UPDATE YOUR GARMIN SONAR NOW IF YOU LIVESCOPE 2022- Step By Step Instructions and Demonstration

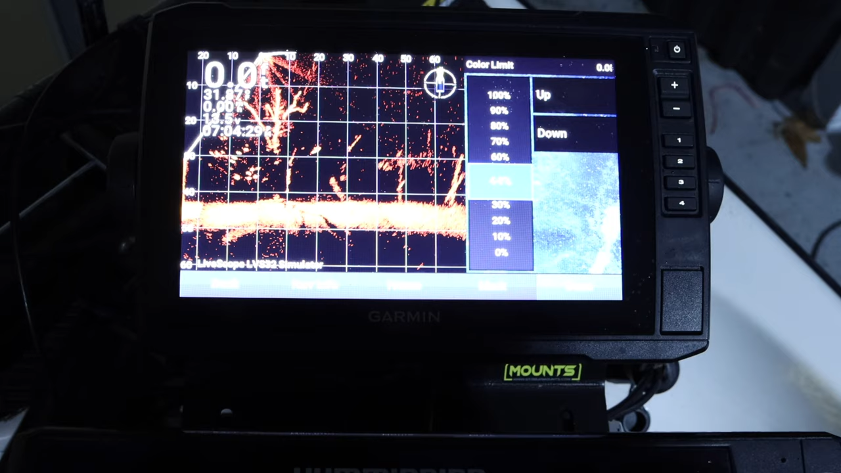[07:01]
still see your jig now the thing is is that like I can't wait to get this out in the water and test it on the water because I really think it's going to really help be able to have
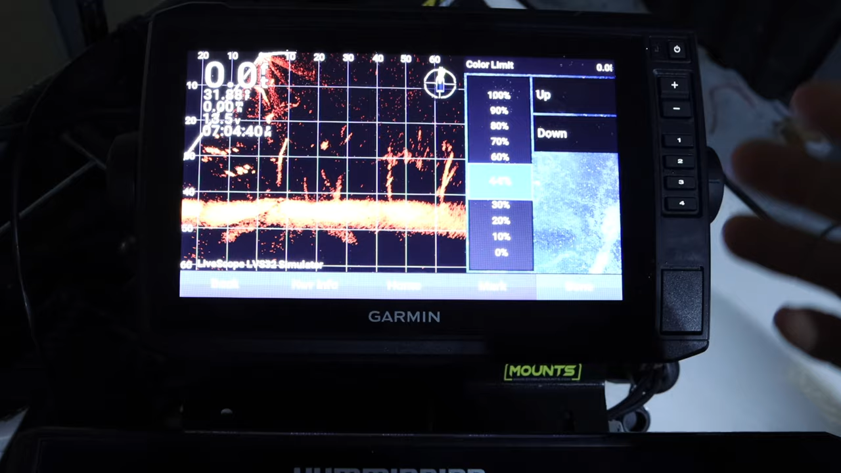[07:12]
a good picture of the fish while still maintaining a good image of the jig and get rid of
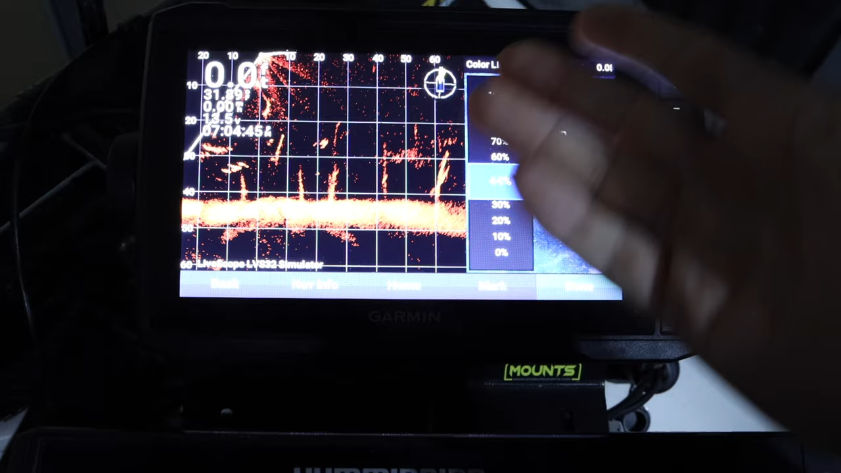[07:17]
a lot of that noise that's on the screen so it's a really cool feature and I'm super excited to use it on the water
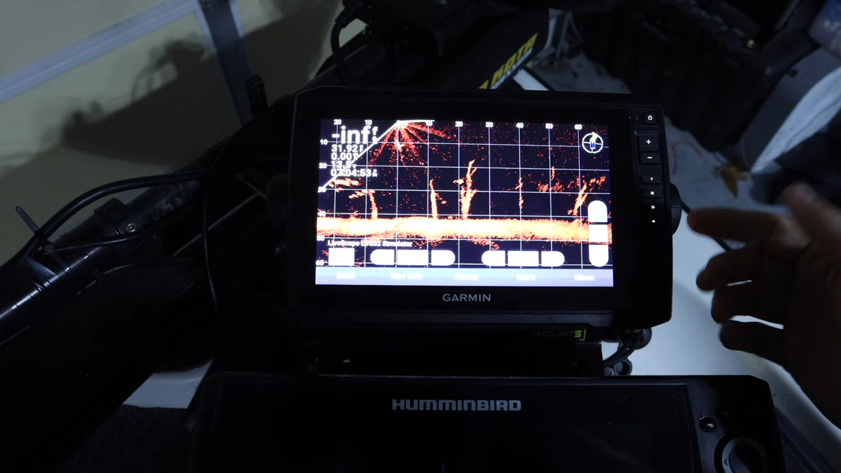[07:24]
but like you can see there in the full screen mode color limits still set on it but watch I'm going to pump up this game and see there it gets kind of like
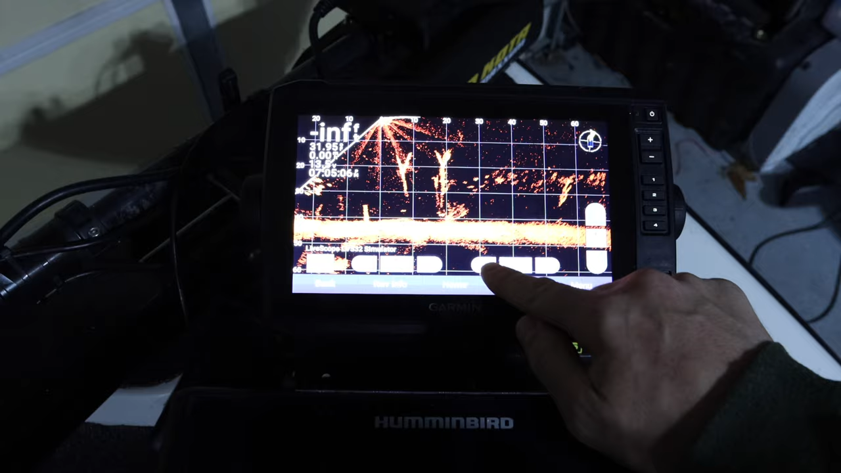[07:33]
iffy but I mean you can still see it's got it's trying to keep the background black
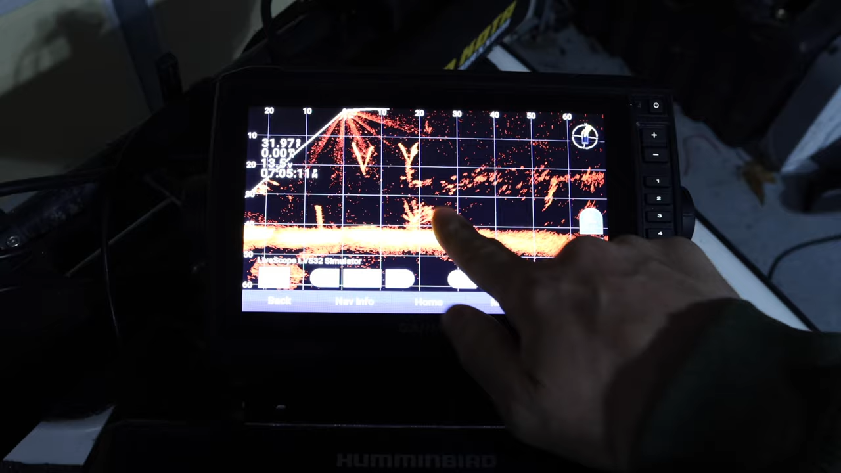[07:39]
while still maintaining the fish and the structure on the live scope so
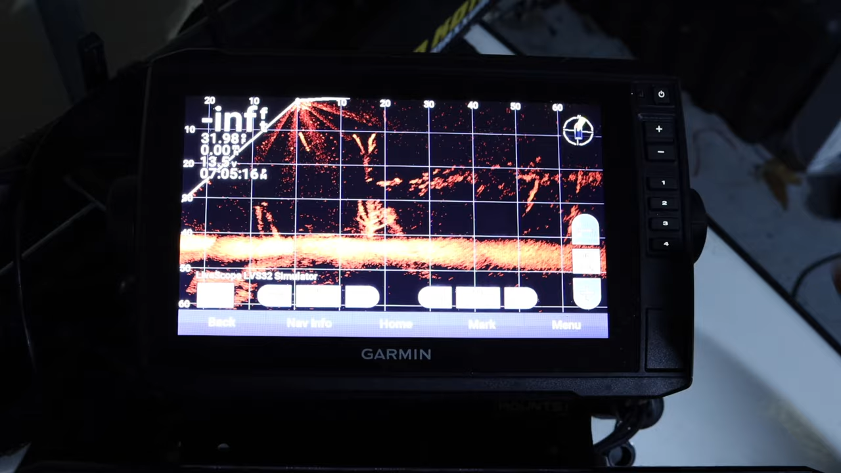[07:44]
pretty cool features on this new update definitely worth getting a micro sd
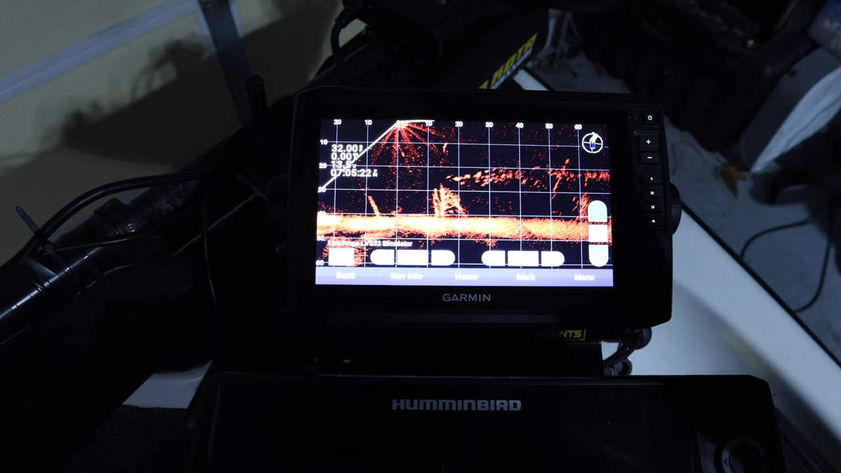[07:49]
card and going through the process and updating the firmware on this unit but as